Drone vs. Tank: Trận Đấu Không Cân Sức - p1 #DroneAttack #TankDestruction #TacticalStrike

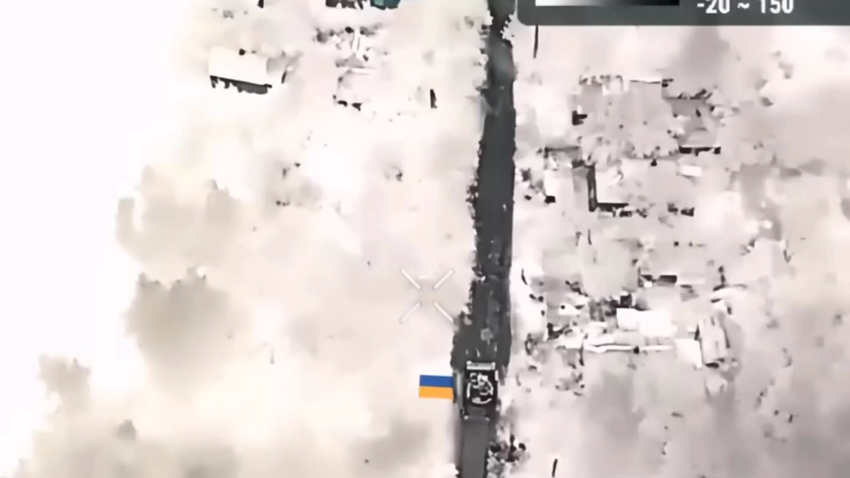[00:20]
Cuộc tấn công của Ukraine bắt đầu với một vũ đánh xác vào một trong những vị trí của quân Nga.
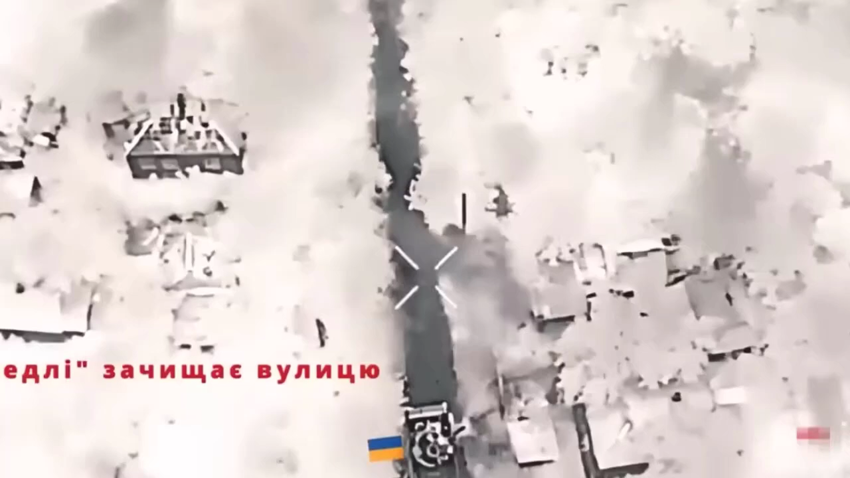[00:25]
Lực lượng vũ trang Ukraine, AFU, có một kế hoạch rõ ràng.
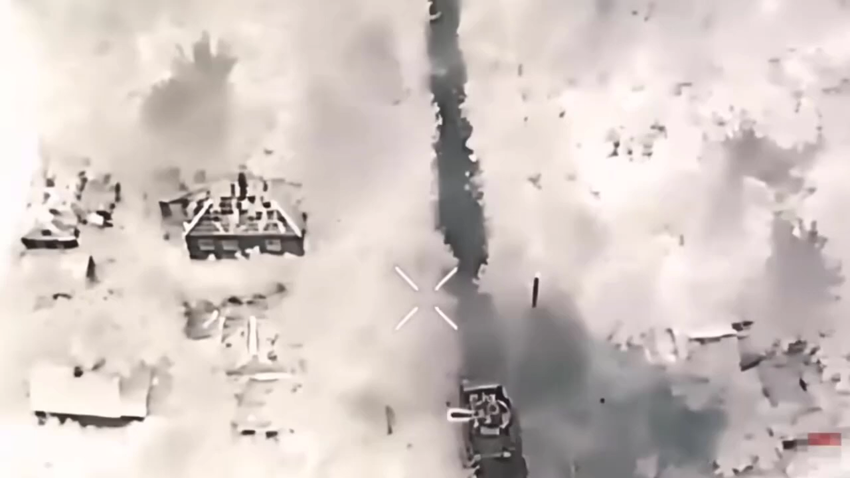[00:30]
Bradley và đội tấn công của nó tiến vào, sử dụng pháo Bushmaster để tiêu diệt từng tòa nhà một.
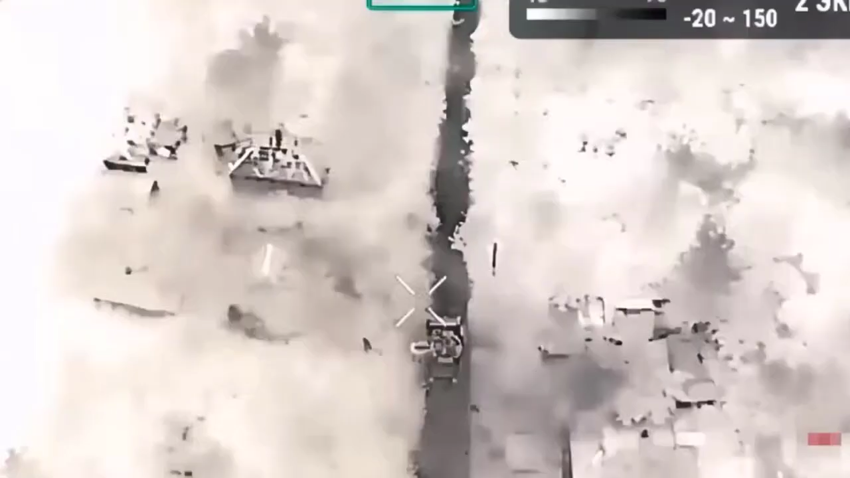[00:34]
Dưới hòa lực mạnh như vậy, quân Nga không kịp có phản ứng nào.
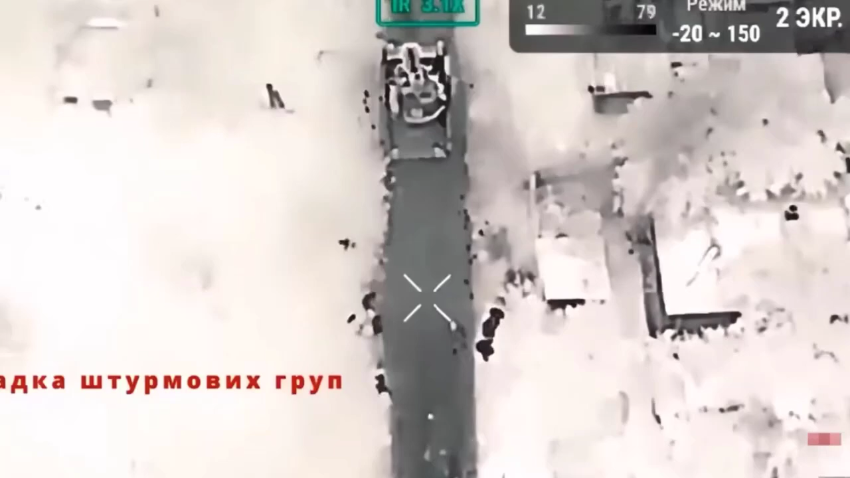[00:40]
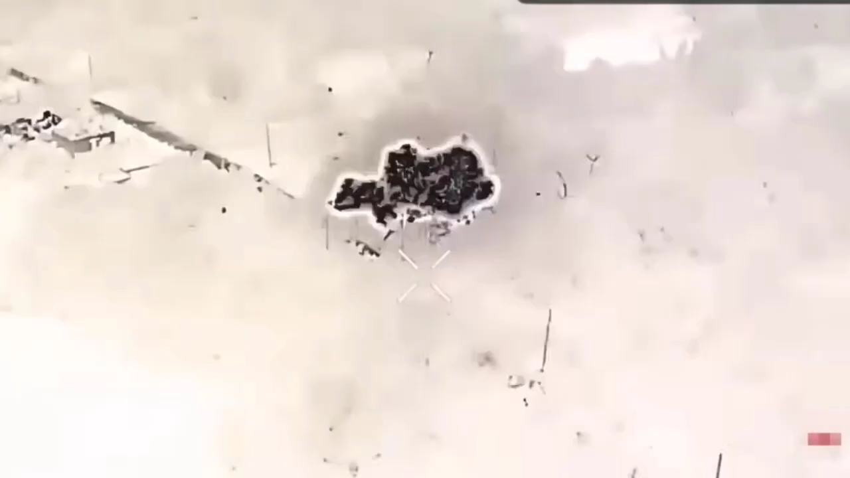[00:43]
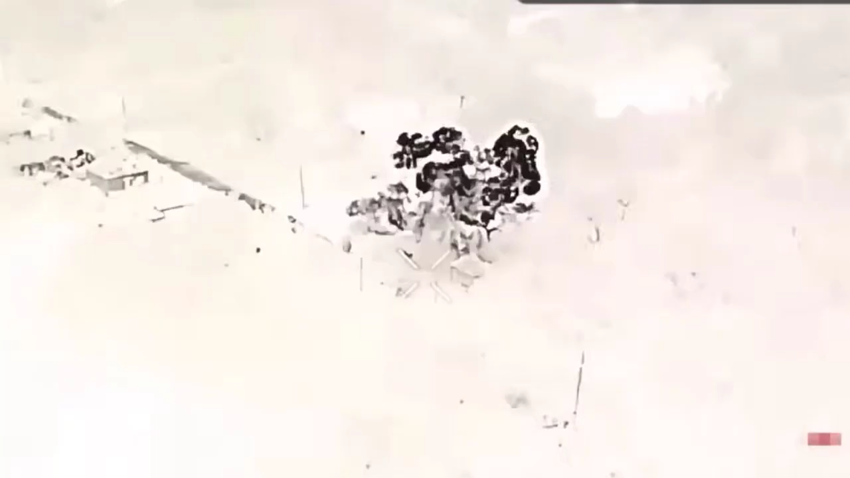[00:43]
Đồng thời, lực lượng đặc nhiệm Ukraine đứng vào. Bradley đang iểm trợ cho chiến dịch này, được phối hợp bởi một xe tải có trang bị, thiết bị hình ảnh nhật.
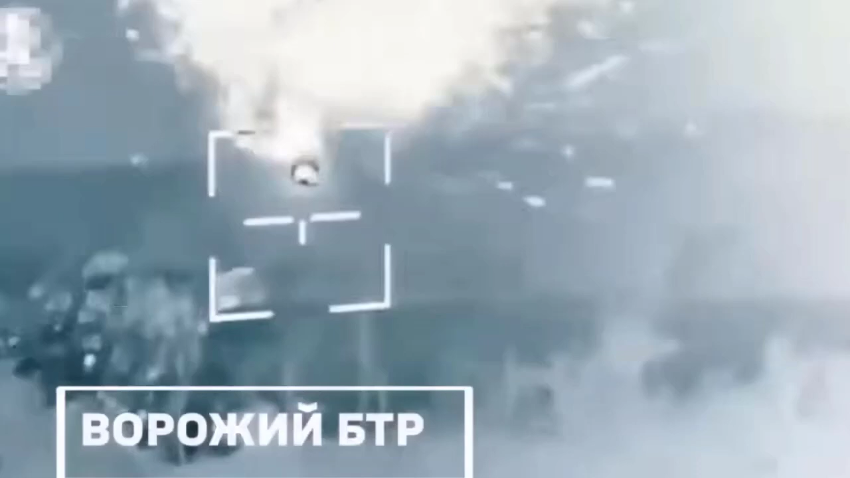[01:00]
Bradley cũng đã sẵn sàng cho tình hướng này, một cụ bắn tên lửa tâu biến, nổi thịt di động của quân Nga thành bụi.
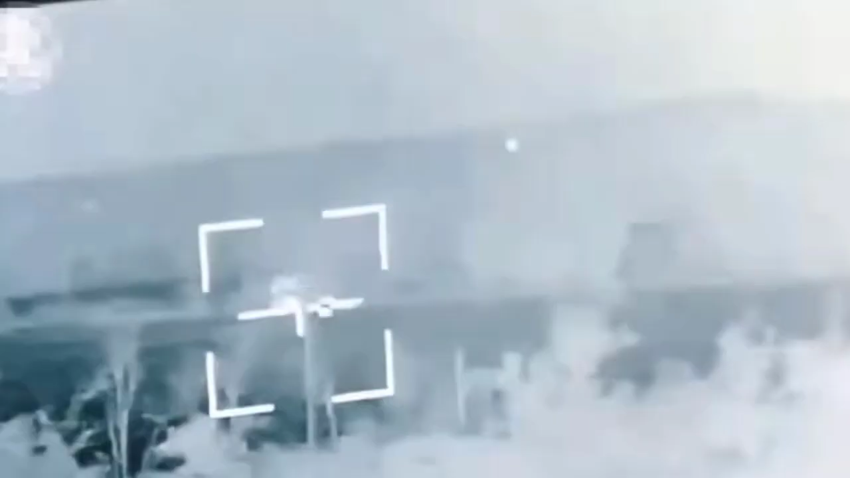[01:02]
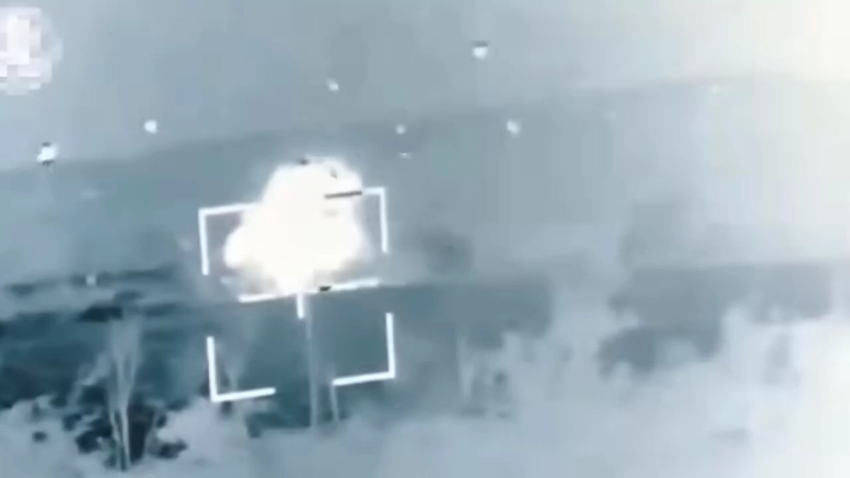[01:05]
Dọn đường cho cuộc rút lui.
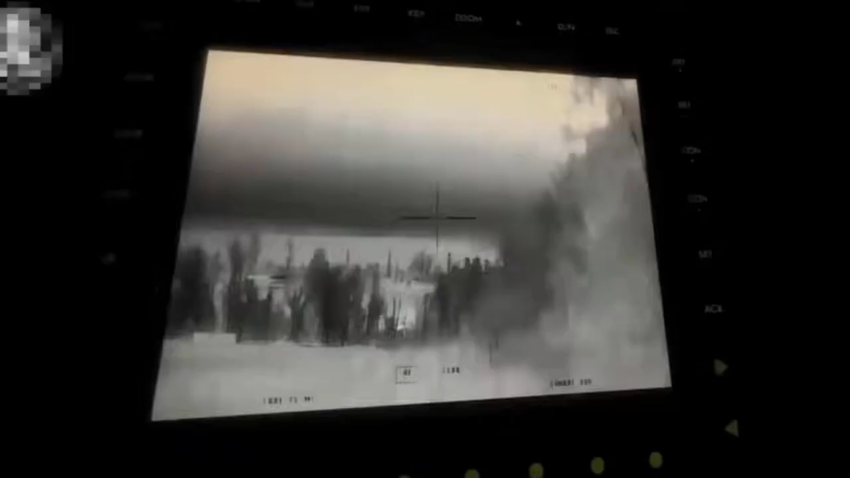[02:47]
Và dù quân Nga có chiếm được một tòa nhà thì cũng chẳng có an toàn gì khi ẩn nấp trong đó.
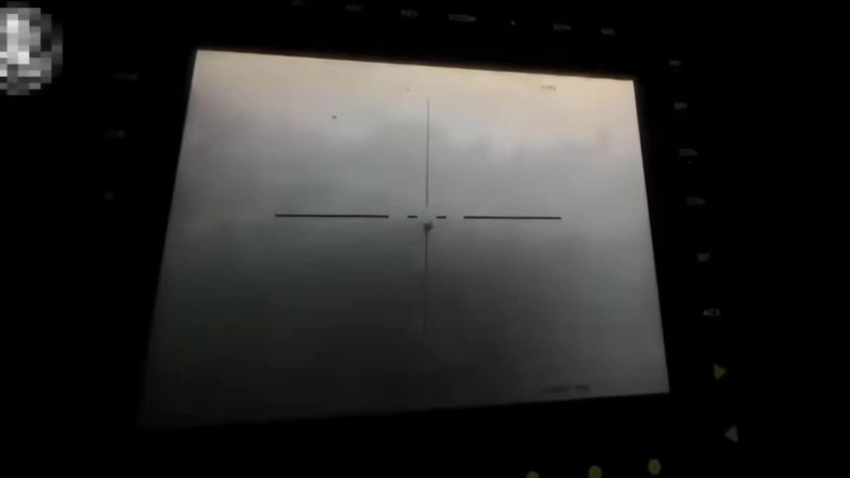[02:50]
Pháo của Bradley sẽ xuyên qua tường của tòa nhà.
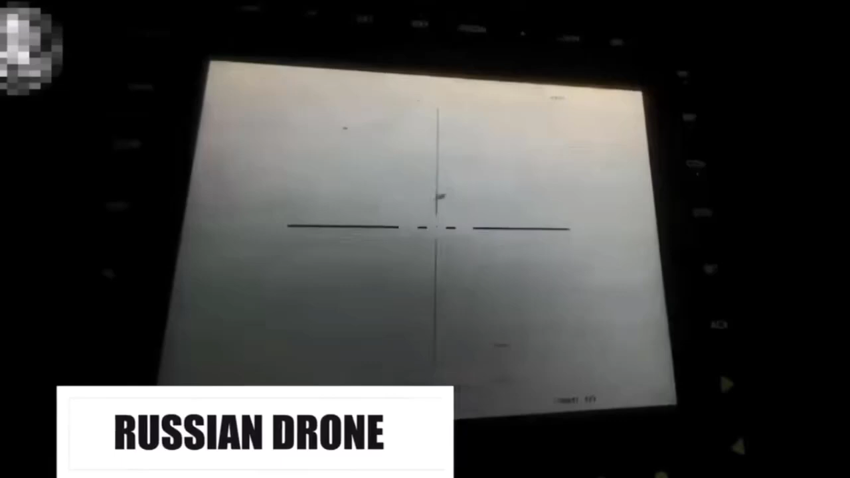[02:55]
Nếu xe tăng định hoặc xe bọc thép ở khoảng cách xa so với Bradley, quân Ukraine sử dụng tên lửa chống tăng mà xe bọc thép này được trang bị.
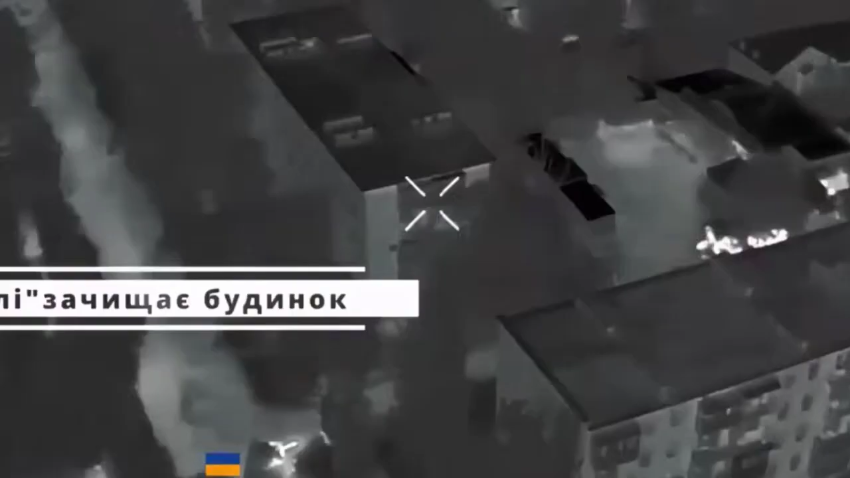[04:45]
Dưới sự che chở của Bradley, lực lượng đặc nhiệm Ukraine tiến vào vị trí.
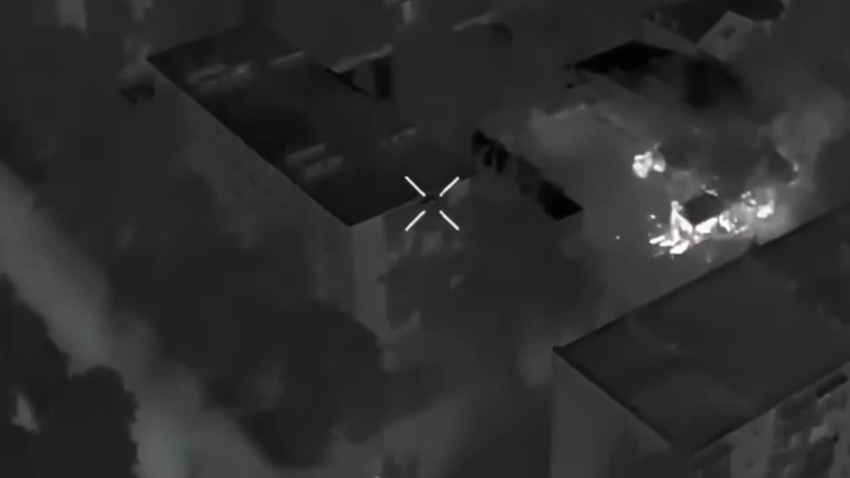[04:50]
Có thông tin rằng có thể có kẻ địch trong tòa nhà.
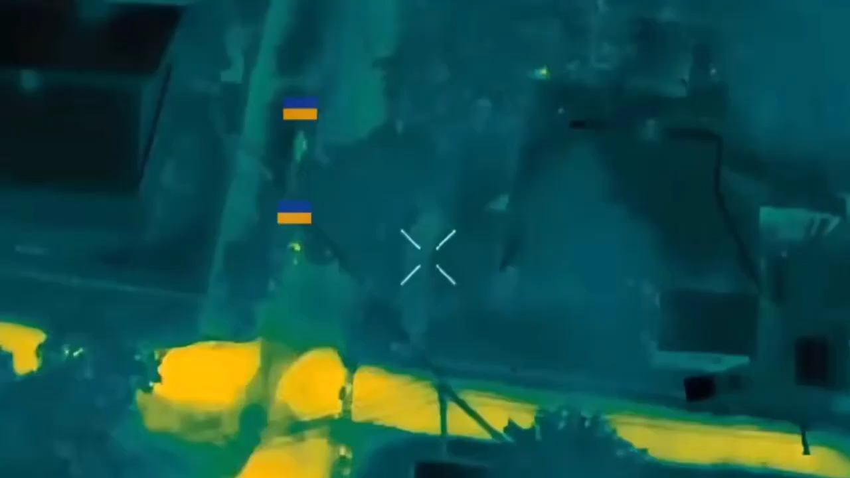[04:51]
Bradley tiêu diệt chúng. Sau đó lực lượng đặc nhiệm tiến vào.
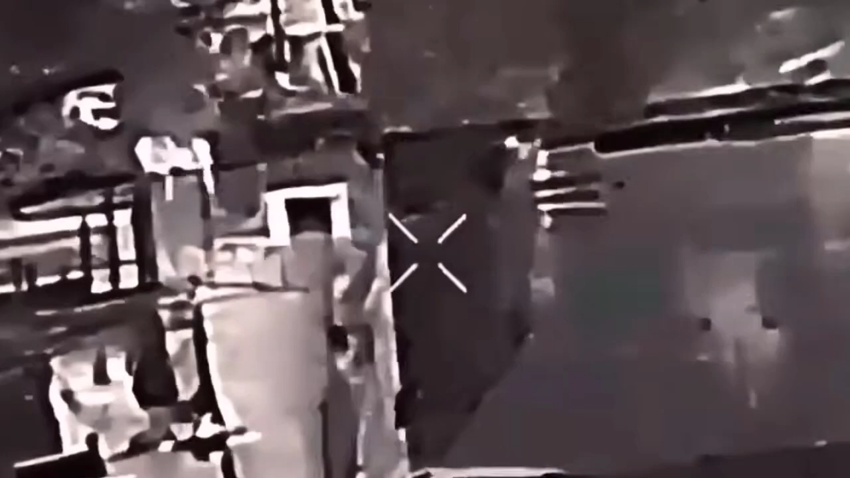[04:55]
Lực lượng vũ trang Ukraine ném lực lạc vào thùng.
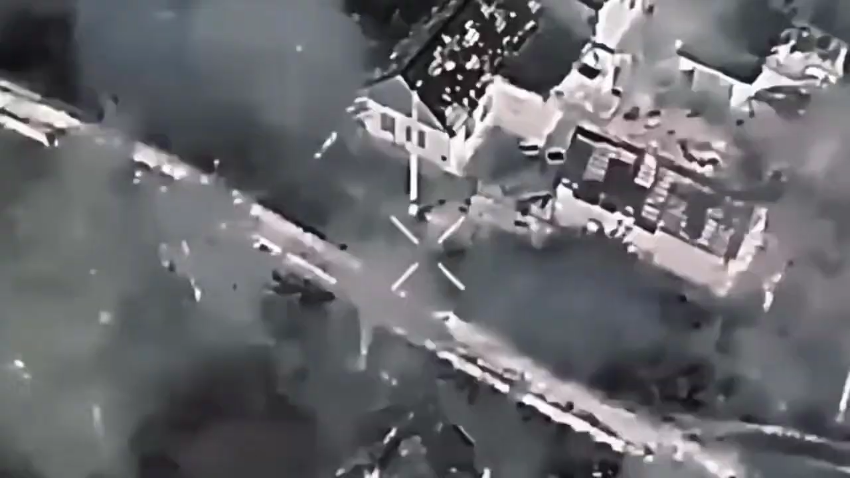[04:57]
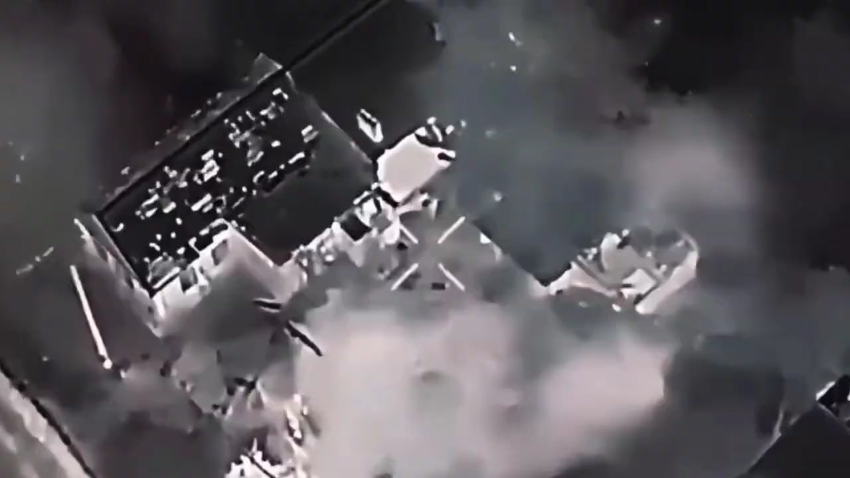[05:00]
Và sau đó chúng ta thấy một bộ nổ lớn.